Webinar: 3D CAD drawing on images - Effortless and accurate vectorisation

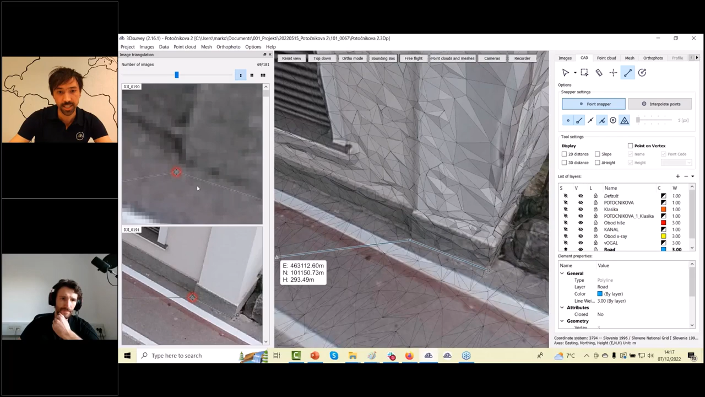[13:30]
see my first guess was somewhere here because i don't see the perfect
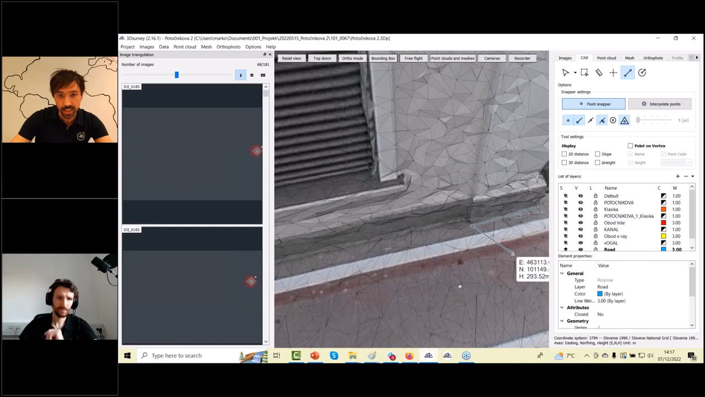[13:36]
building corner here but on the image this is much easier actually and
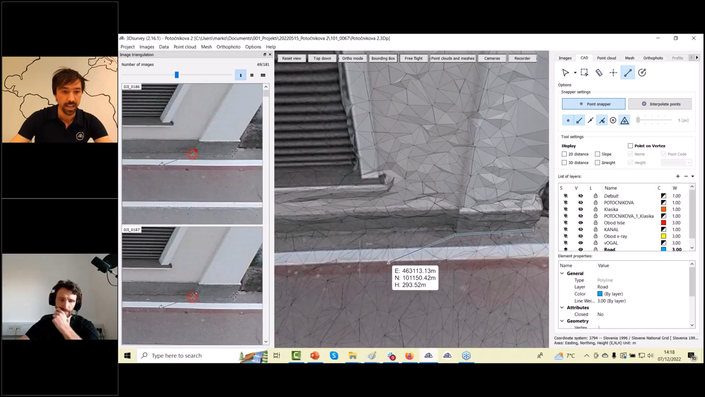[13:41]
what i need to do i just need to correct the position from two
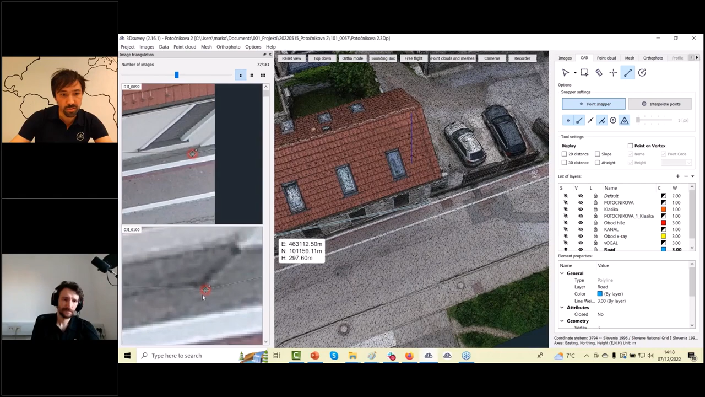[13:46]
let's say from two different perspectives in some cases already based on
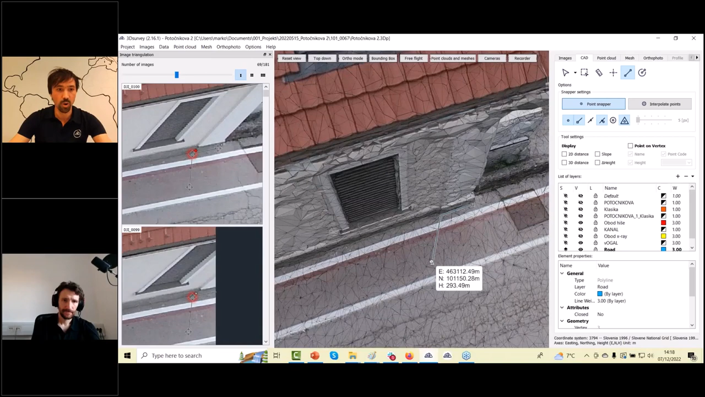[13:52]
one correction and i already have the perfect position of my building corner right here never again i can always click back and
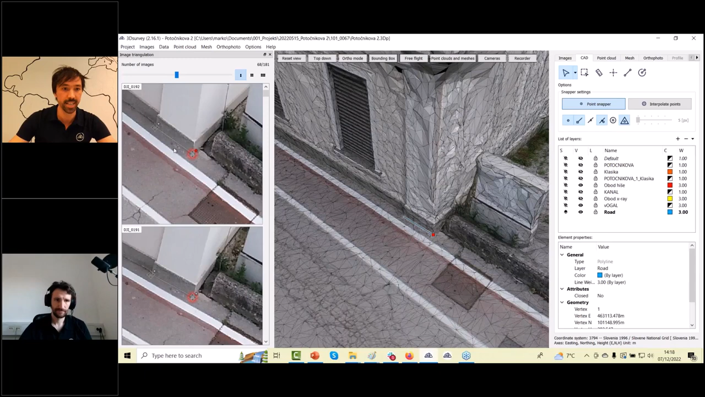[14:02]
select and inspect here and as you can see this corner is now visible actually on 68 images so if i scroll down on all this corner is actually visible what you can do here uh you can set a bit bigger or smaller this image triangulation window like so uh you can set your different view styles here i can see just one image if
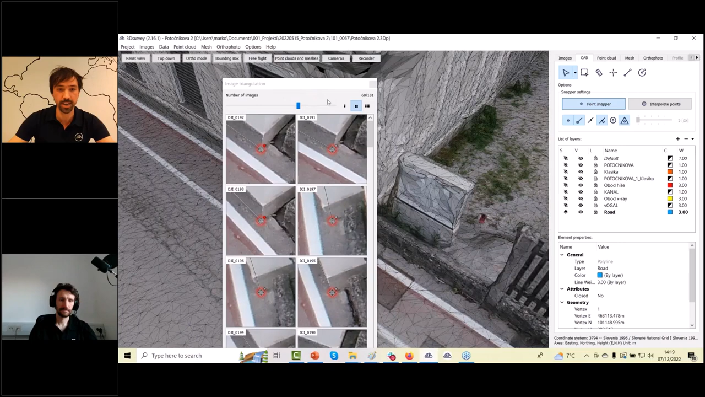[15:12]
and down we just zoom on complete data set then in addition what you can do you can undock this part and put on a second screen for example and work on a second screen with this part and again when you put it back to the left side you hack the this wizard again here
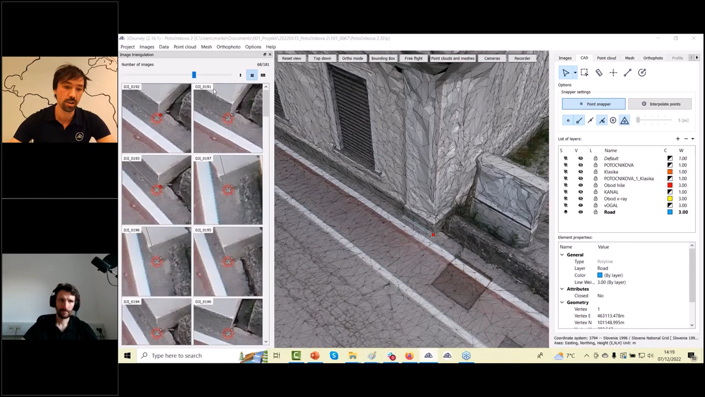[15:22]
if you don't want to use this wizard during the vectorization so let's maybe go this way and back to cat for
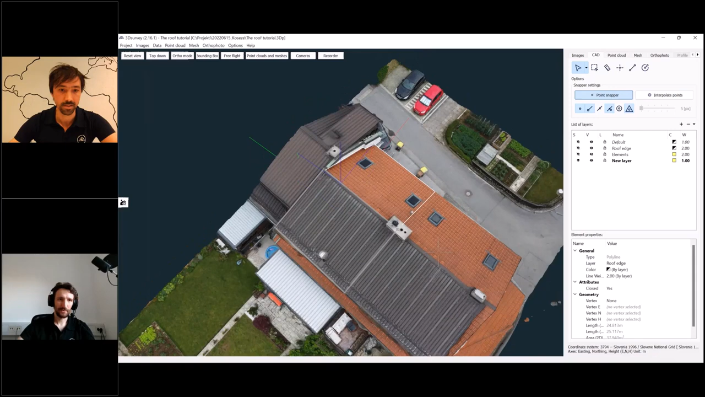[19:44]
um this is a project where a customer wanted to install a solar power plant on this roof and we did a quick fly over with uh mavic mini 2 so a very budget drone um we flew in uh manual mode so um uh so it was um
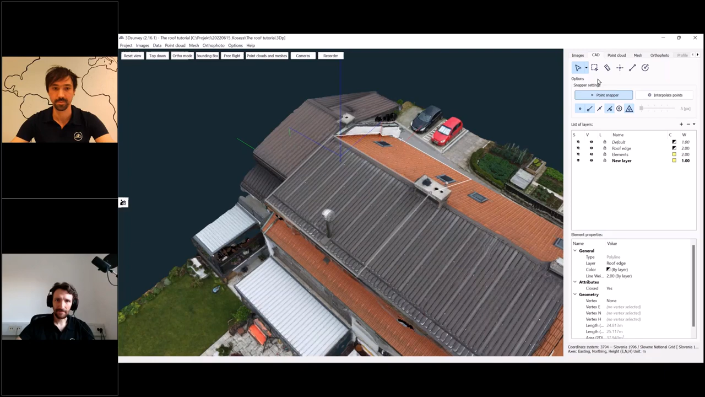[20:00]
just a second okay um then we did some vectorization uh to calculate what
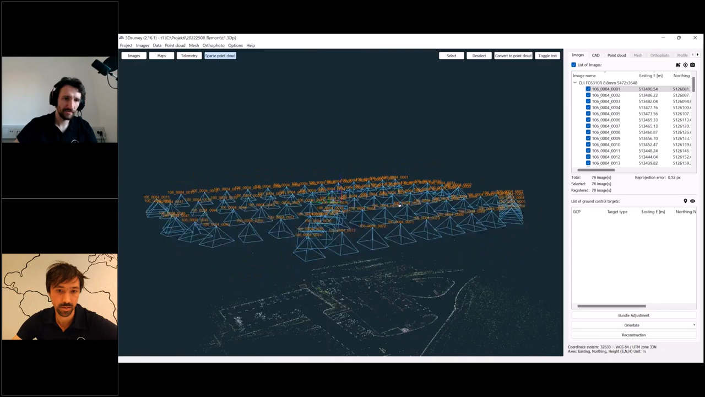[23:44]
uh points that are used as a tie points and what you can do here is you can convert it to point cloud here and it will serve as a proper point cloud which you can use in
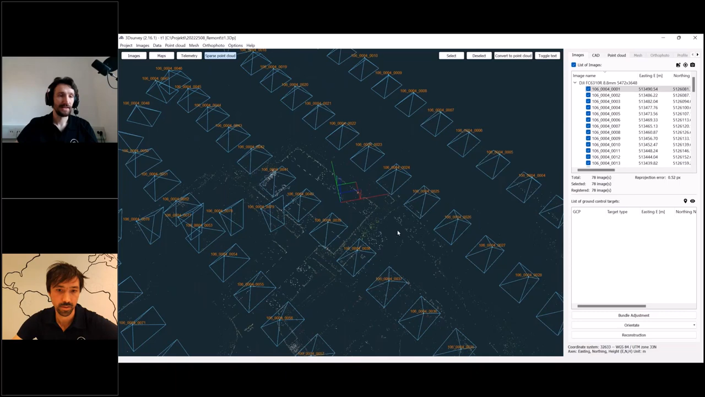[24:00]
cad module and do some other stuff with and now i will switch over to the video uh that we pre-recorded uh